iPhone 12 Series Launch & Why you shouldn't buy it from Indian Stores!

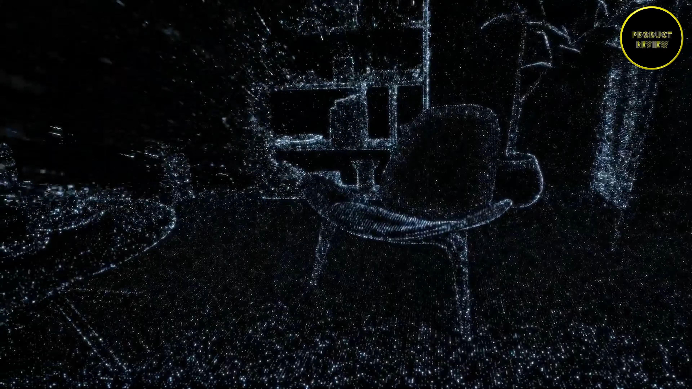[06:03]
scanner for better autofocus in low light and night mode portraits, improved depth photography and augmented reality measurements.